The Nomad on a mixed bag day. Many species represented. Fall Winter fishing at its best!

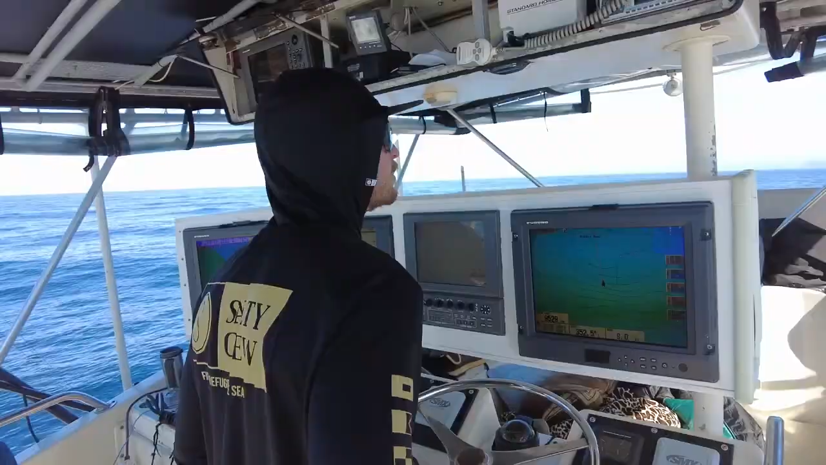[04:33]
If you're patient and you're persistent enough, it happens at any time of the day.
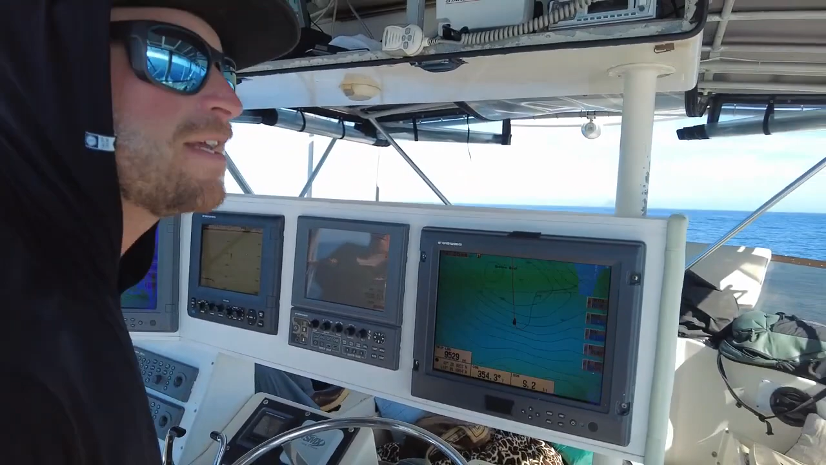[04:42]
That is the dream. Yeah, we're seeing them on the sonar and then seeing them visually on the surface.